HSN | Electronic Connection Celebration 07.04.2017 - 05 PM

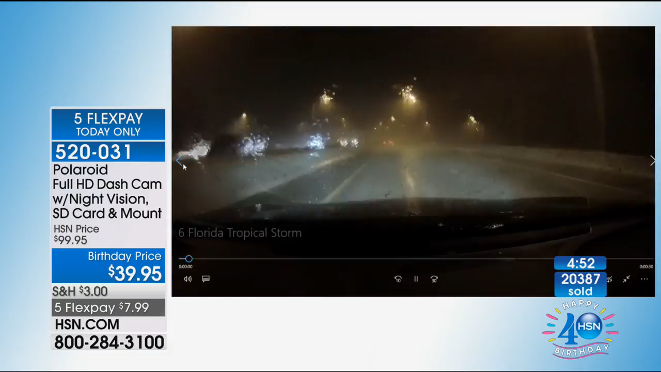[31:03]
Also, if you're in bad weather, this was a Florida tropical storm that just happened in Florida not too long ago. A lot of times you can't see out the windshield because the rain is coming down.